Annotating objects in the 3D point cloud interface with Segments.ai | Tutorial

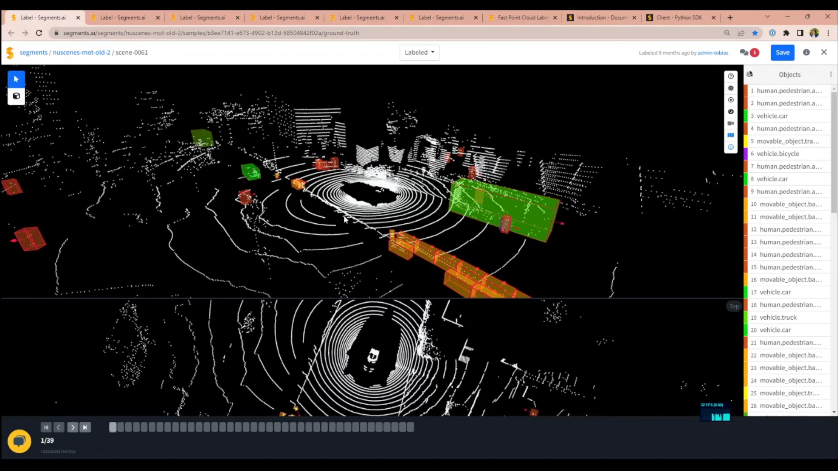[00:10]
What you see here is our 3D cuboid interface shown on some data from the famous new scenes data set. So this is already a labeled scene, right?
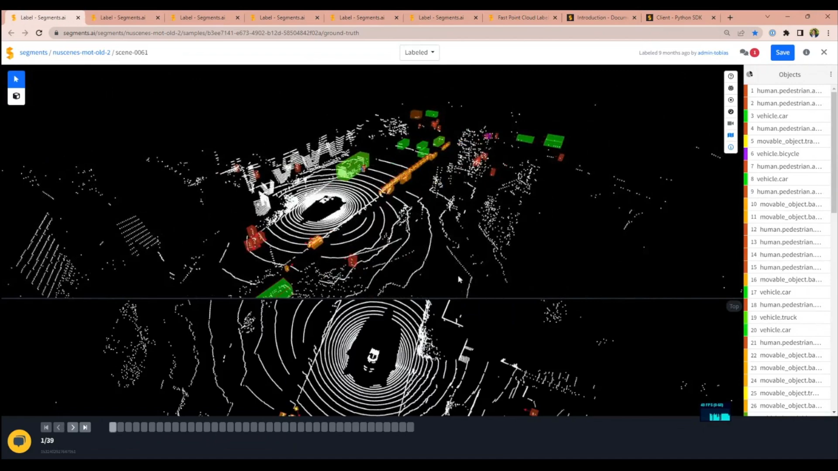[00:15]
You see, we have a 3D view at the top
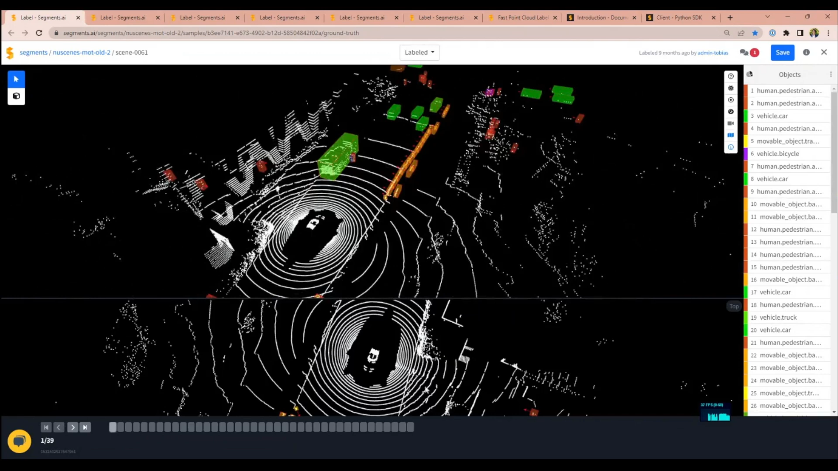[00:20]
and we have a 2D view at the bottom, right? And this is a sequence interface, meaning you have this reel as well. And with your key arrows, you can actually flip through
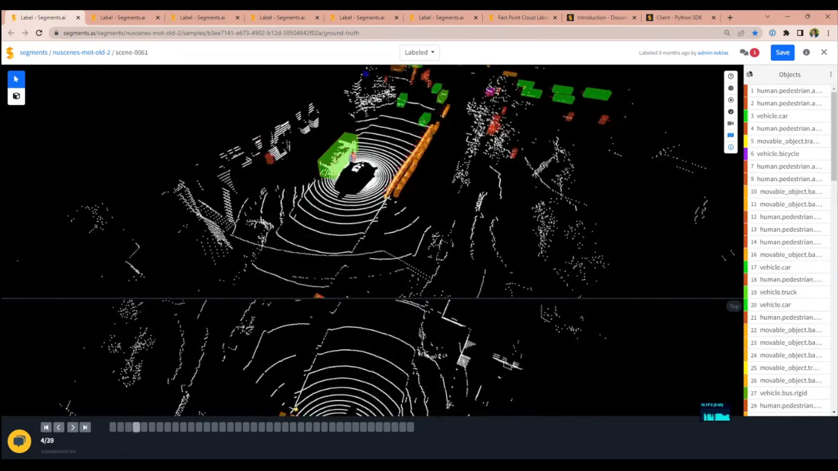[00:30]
and see this effectively is labeled for that sequence, right?
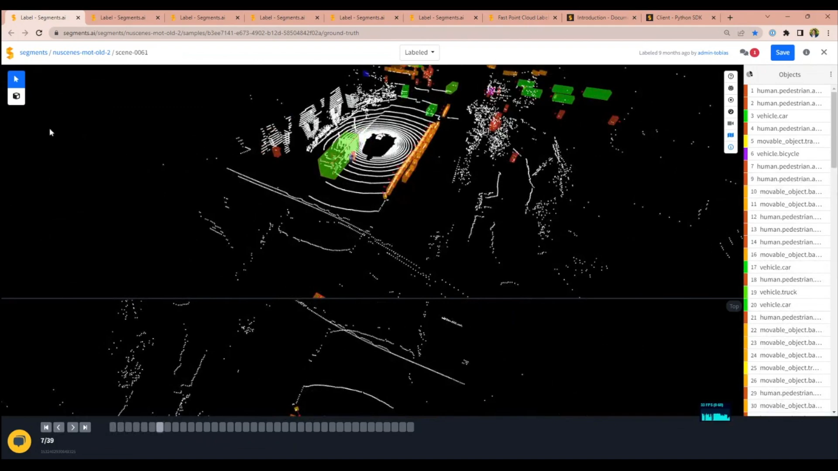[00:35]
Now, let's maybe start to label some objects from French.
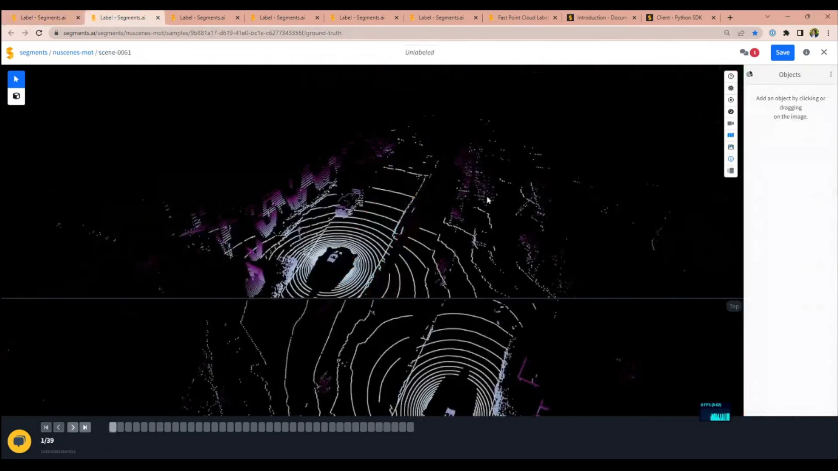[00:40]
Let's switch to this one. And let's maybe start to label this truck, right? So labeling this truck in our interfaces typically starts with a top scene.
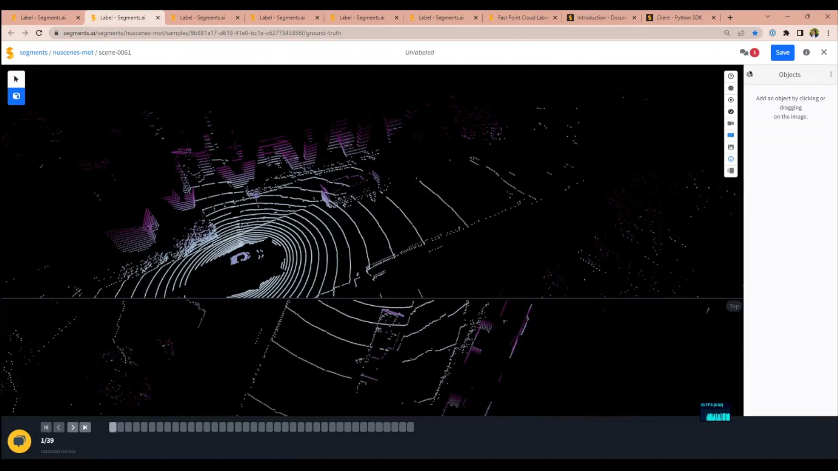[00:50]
You label the back part of the cuboid and you extend it to the front. And then you see the side and the back views appear. And now you can label in any interface that we have. For example, I can extend this to the top in the side view.
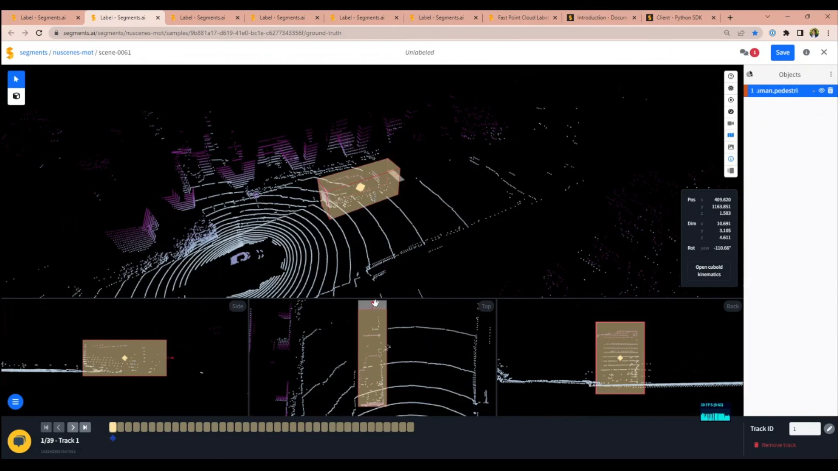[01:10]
I can rotate in the top view. I can further have a look in the 3D view, right? Let me finalize this one.
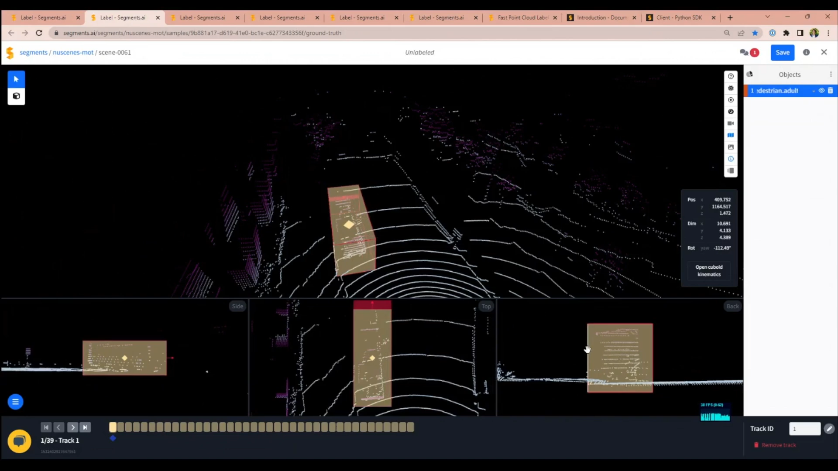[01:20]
Here we go. As such. Oh, this isn't actually very, very good or well labeled. This is a bit better. Well, this is a bit better. This is a bit better. Well, here we go.